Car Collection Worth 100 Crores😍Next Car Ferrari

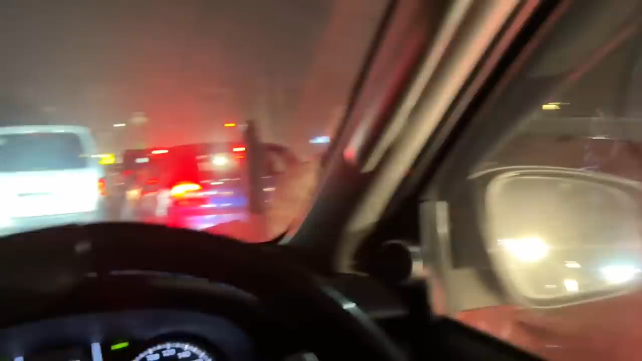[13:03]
आओ अंकल जी हम सामने थार चल रही है, इसके पीछे जो छपरा ना थार और ये जिप्सी चढ़ रही है भाई, ये सही लग रहा है यार, बढ़िया लग रहा है, वहाँ का सब लगवा ले ऐसा कटारिया, कवर है ना,